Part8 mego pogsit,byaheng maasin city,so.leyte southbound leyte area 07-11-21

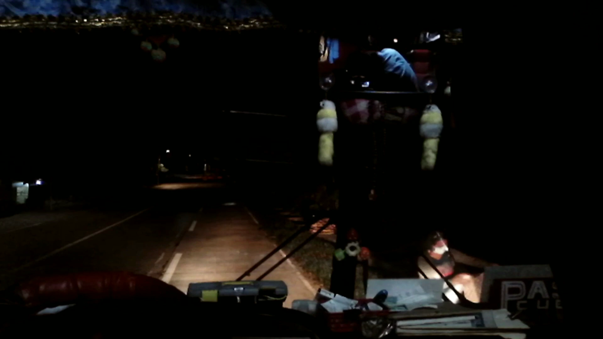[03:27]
Ngayon lang ako ulit ng kabidyo. Dito na kami sa Barangay Tawid, Masin City, Southern Leyte.
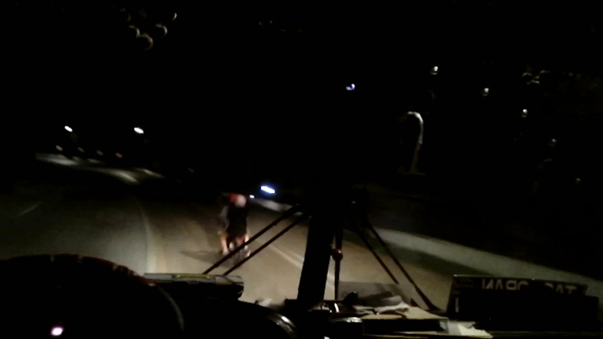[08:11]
Subscriber niya sa taga-tawid. Amig. Akala ko yung barangay tawid na yun, tatawid pa sa dagat. Pusin na yan. Yun pala, yun na yung barangay tawid? Oo, oh, yun.
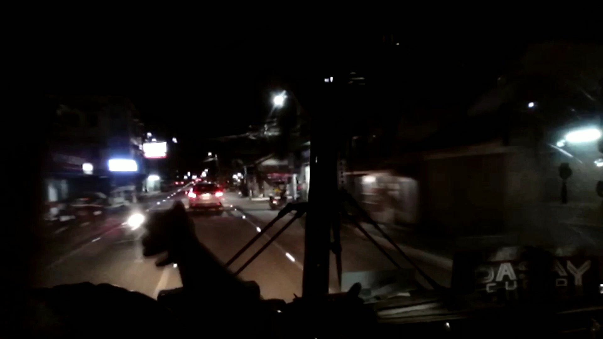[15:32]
Kaya yan, kaya yan. Makita mo na yung imperial ship yan.
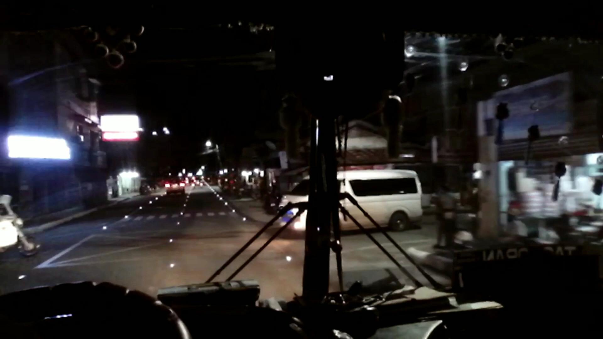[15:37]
Terminal na yan dyan. Dyan. Dyan.
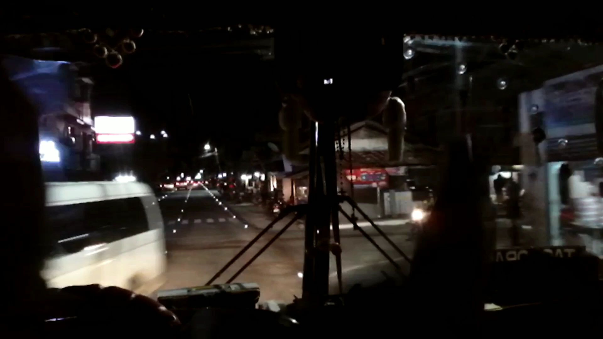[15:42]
Hapa. Kanan tayo, kanan. Tapos, mamaya, turuan kita sa paglabas. Pusip dito eh. Dito tayo sa terminal. Ayan, terminal na yan dyan.